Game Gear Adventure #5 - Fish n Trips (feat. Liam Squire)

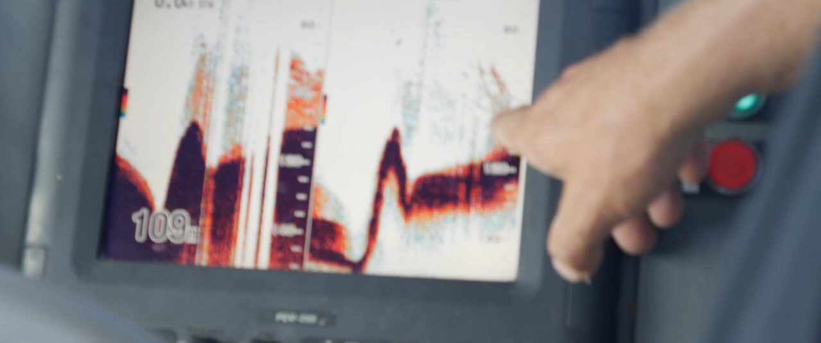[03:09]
just see the red individual marks coming through now which is more what I say the individual big turn fish